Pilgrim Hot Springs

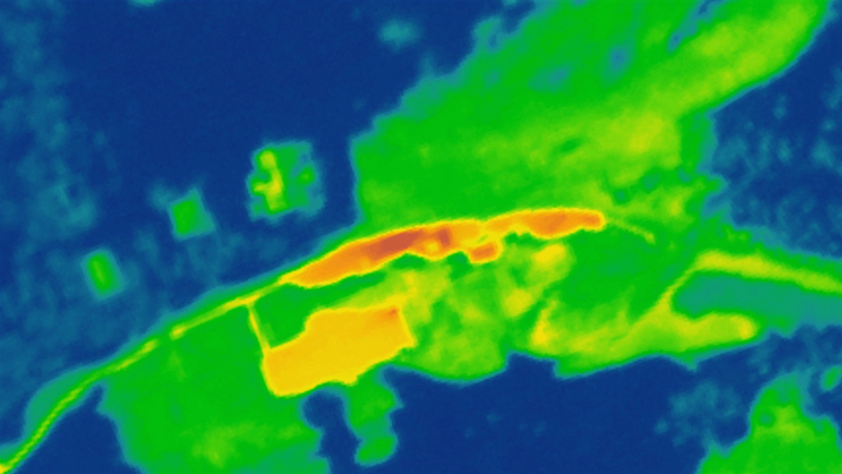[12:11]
and these are cameras that map the temperature of the ground and see where the area is hot. So she is looking at those temperatures on the ground surface and correcting it for atmospheric conditions.
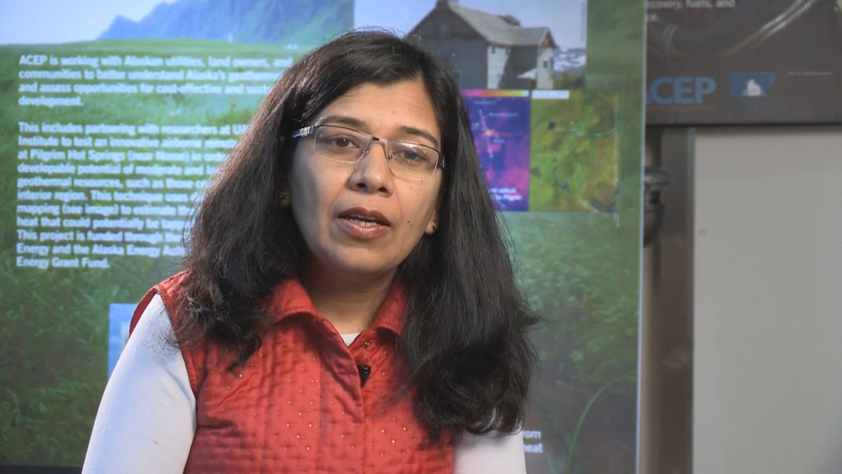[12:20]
But what really is useful for us is when we fly our own aircrafts over this area, or we have unmanned aerial vehicles that we fly over the area,
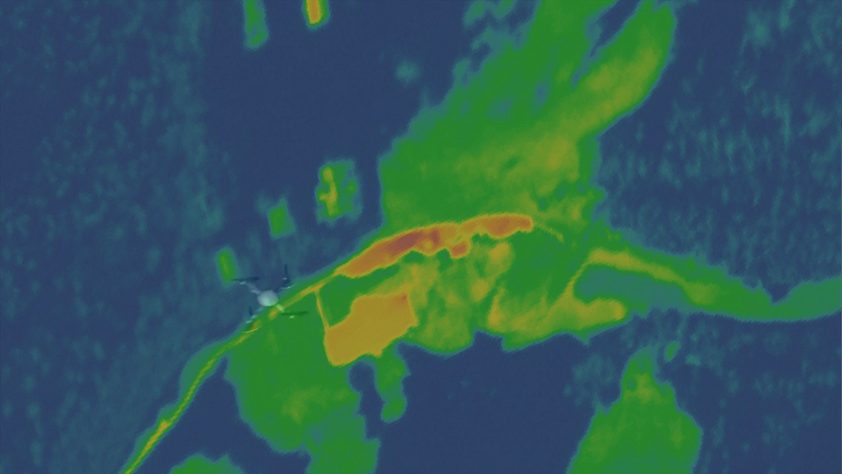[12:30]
and then they can hover down pretty low, and when we put our camera systems on that and our thermal cameras on that, we can map this at very high detail.
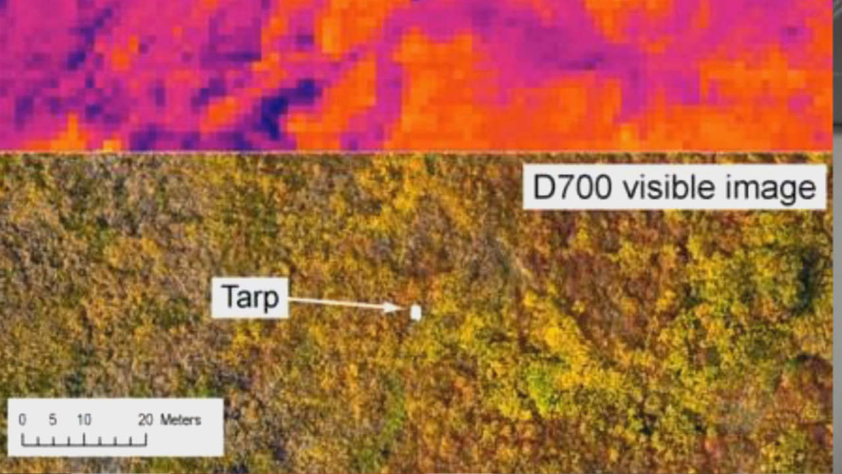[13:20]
We say, this is the point in the ground.
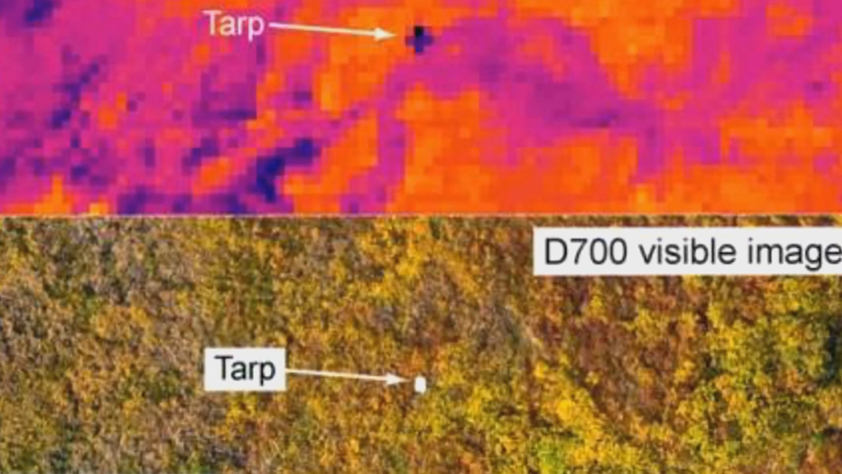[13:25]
We have exactly the same point on the photograph, so it matches really well. That is very, very important.
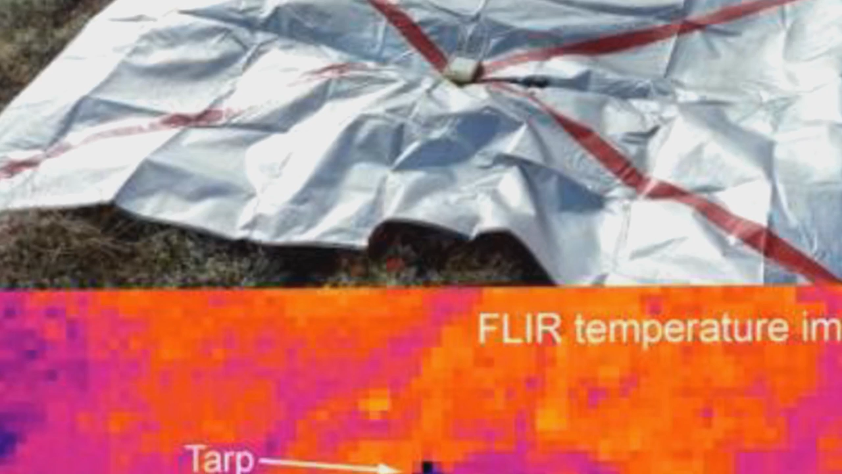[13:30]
And to do that, we have onboard GPS systems, and also what we call a navigation system on aircrafts and on unmanned aerial systems,
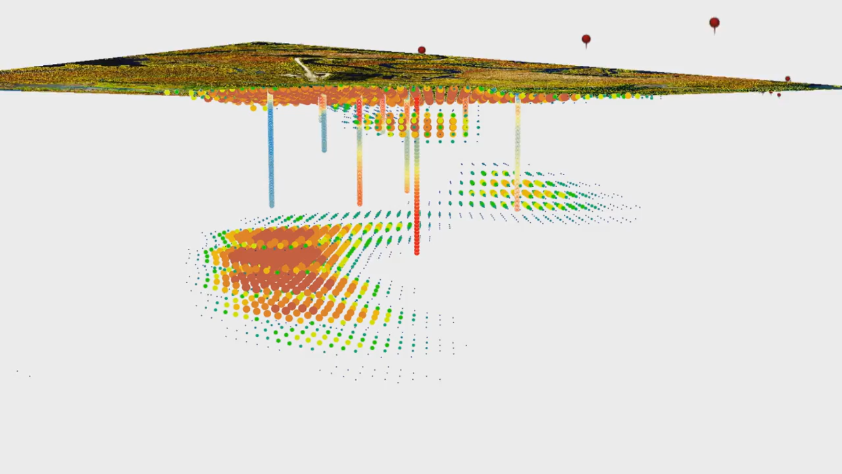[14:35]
And you see the dots with different colors indicating the amount of clay particles in the ground.
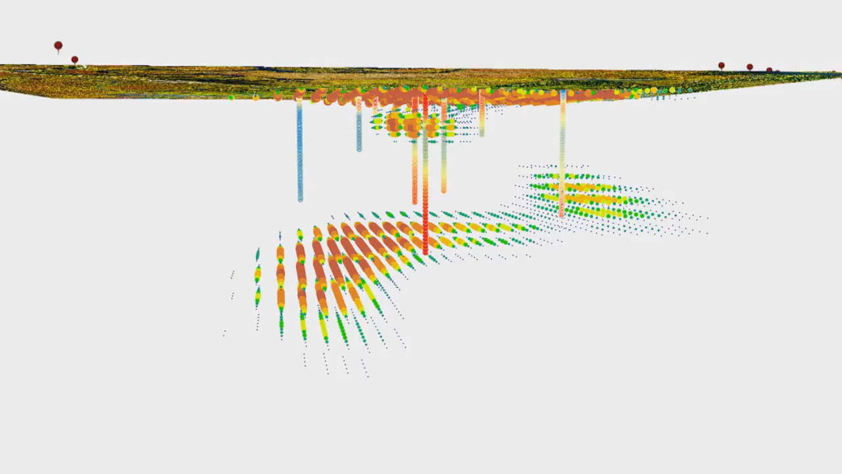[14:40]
And clay particles tend to reduce the amount of water that moves through the ground.
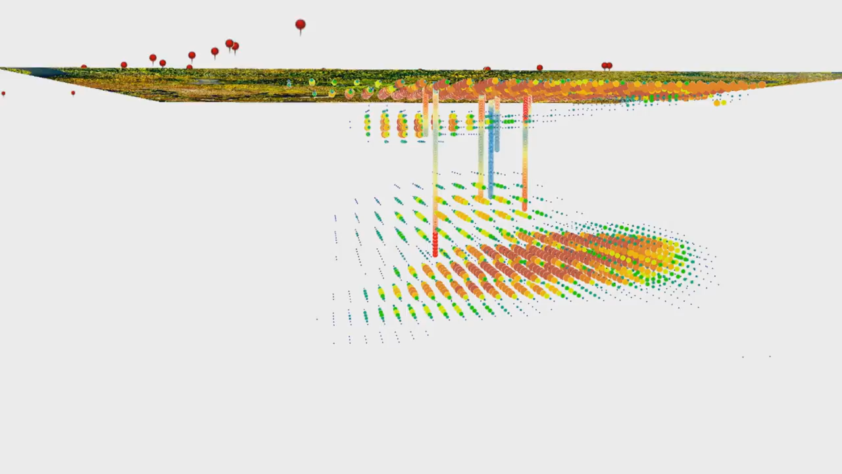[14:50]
Clay particles are very often present as a capping
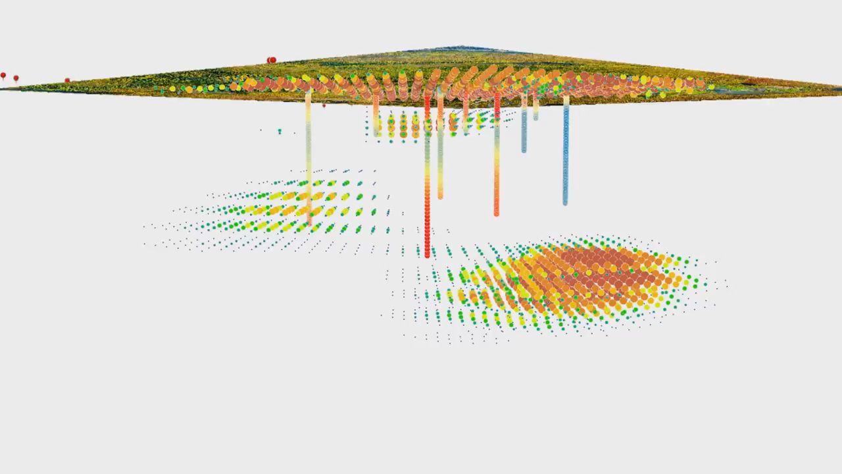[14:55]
rock or a capping mechanism for geothermal systems.
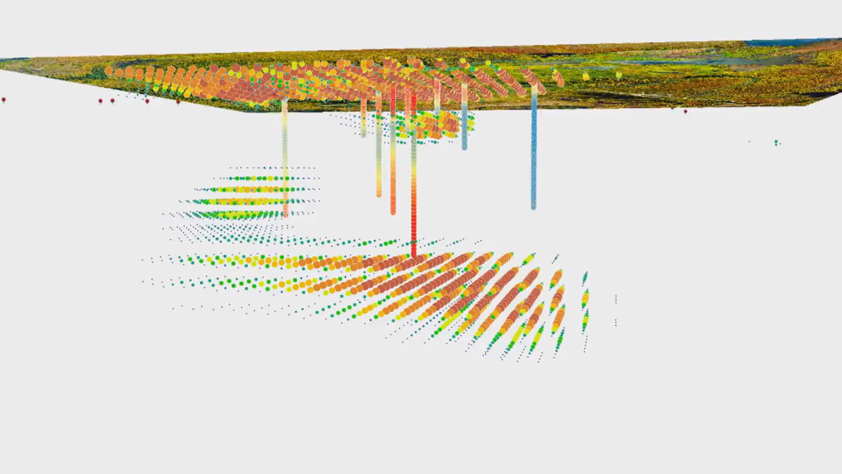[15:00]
And so hot water that rises to the surface accumulates under these caps. If you look closely, underneath the surface, you'll see a very dense clay layer where most of that hot water is kept under. But deeper down in the surface, you see more areas of clay or the presence of clay particles. You also see the boreholes that are drilled over the years.